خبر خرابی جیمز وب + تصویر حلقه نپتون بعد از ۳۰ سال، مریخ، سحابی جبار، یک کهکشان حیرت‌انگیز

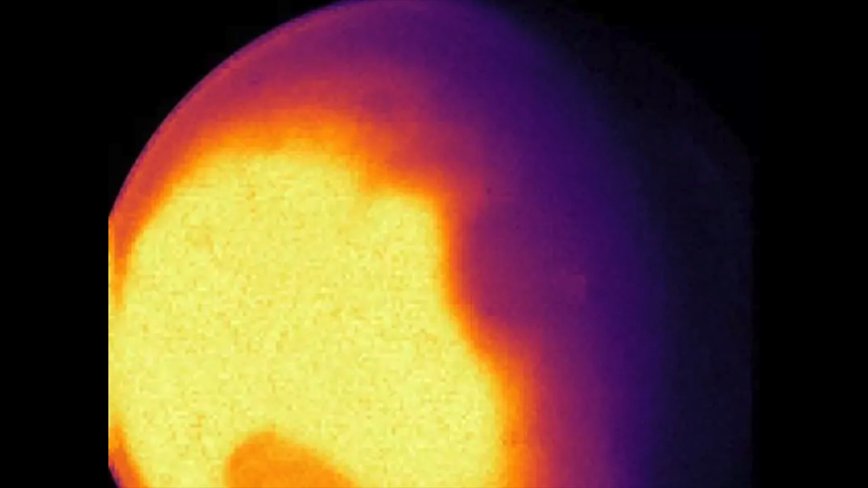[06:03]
تو نور مادون قرمز ارتباط مستقیمی با دما داره بنابراین این قسمت هایی روشندتر تصویر قسمت هایی هستن که گرمتر هستن و در واقع قسمت روز مریخ رو نشون میده اون قسمتی که روبه خرشیده.